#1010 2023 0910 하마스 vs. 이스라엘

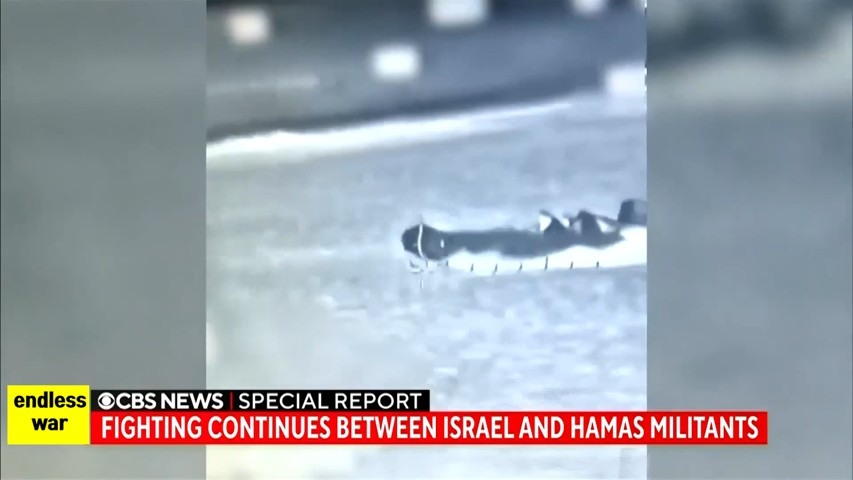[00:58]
fired waves of rockets into Israel and arrived by sea and even in paragliders. It was a coordinated assault.